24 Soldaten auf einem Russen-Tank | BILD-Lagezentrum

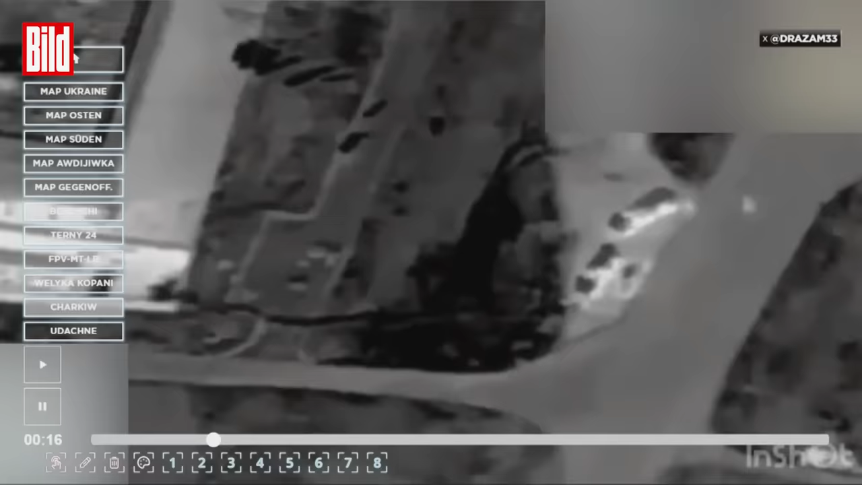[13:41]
Wir sehen, wie dort Soldaten abgesessen sind, wie sie dort stehen.
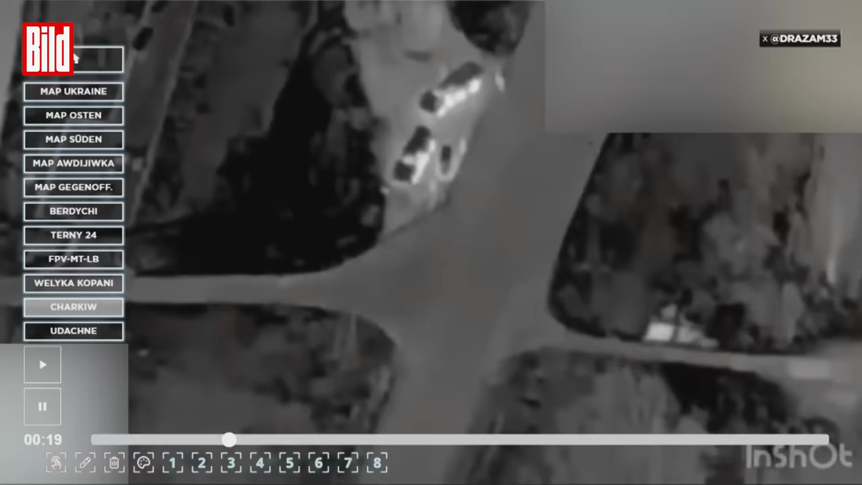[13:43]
Wir sehen jetzt hier nochmal, ich glaube, man erkennt es hier nochmal, die beiden Fahrzeuge, die sich hier relativ nah sind.
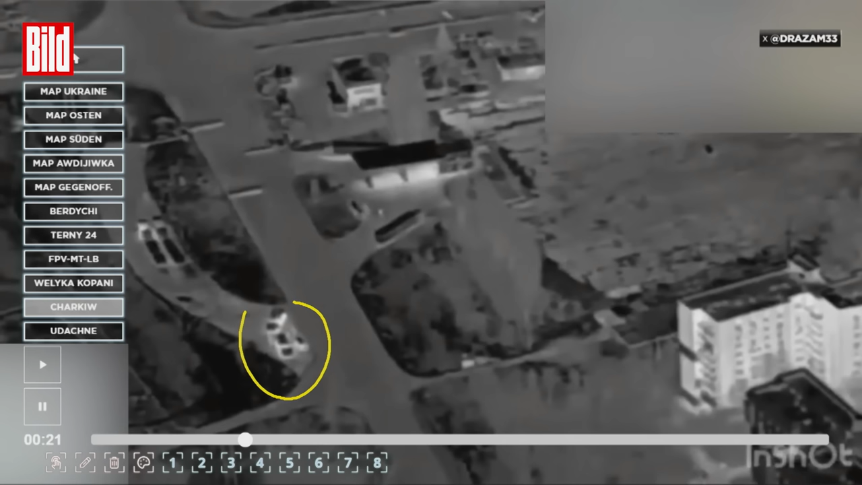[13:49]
Das heißt, es könnte sein, dass es eine Beladung ist, ist aber nicht ganz klar. Es könnten auch zwei eigene Mehrfach-Raketenwerfer gewesen sein.
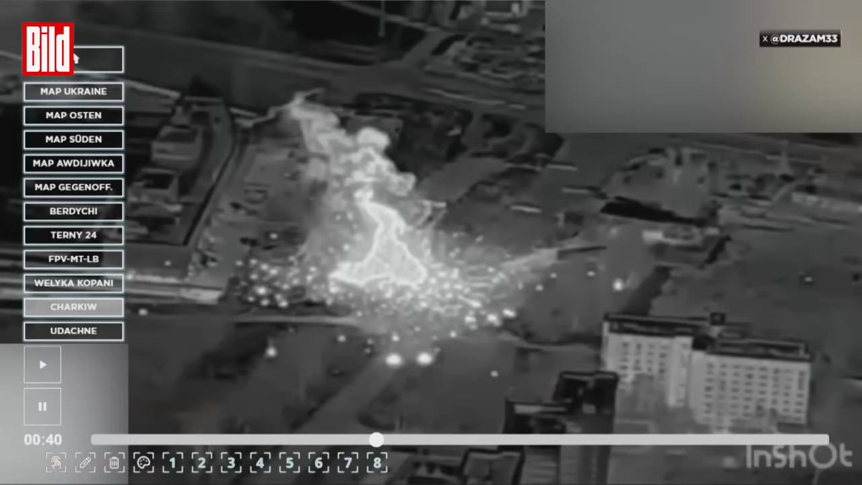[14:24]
Das heißt, höchstwahrscheinlich wurde hier ukrainische Munition getroffen, die jetzt in diesem Gebiet eben einfach explodiert.
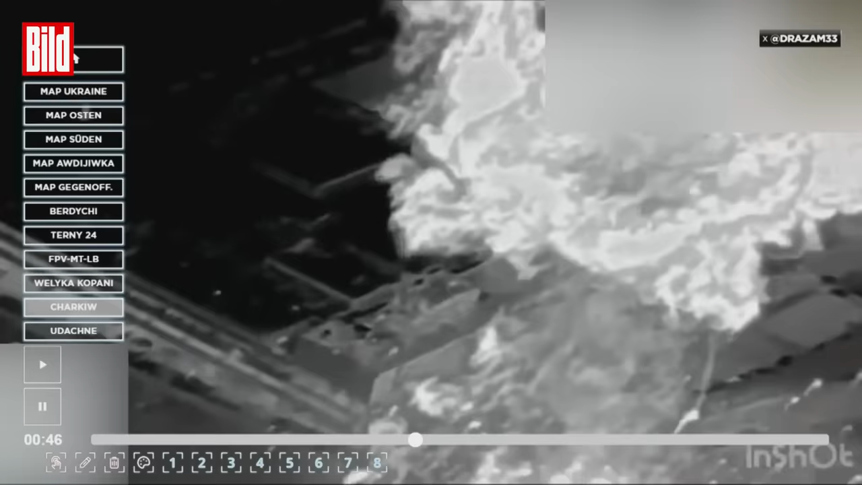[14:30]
Wir sehen auch möglicherweise Sekundärexplosion.
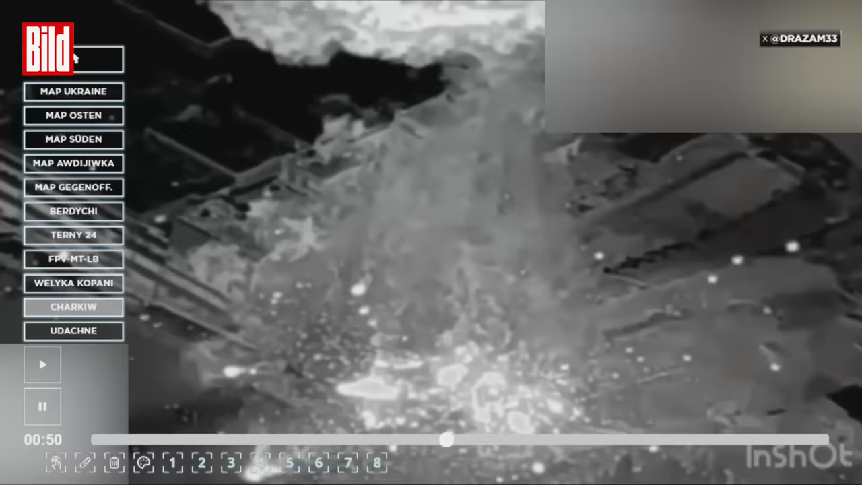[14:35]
Es ist immer nicht ganz klar, wie da geschnitten wird, ob die Russen das nur noch mal betonen wollen. Aber wir sehen auf jeden Fall, dass hier ein massiver Schaden stattgefunden hat.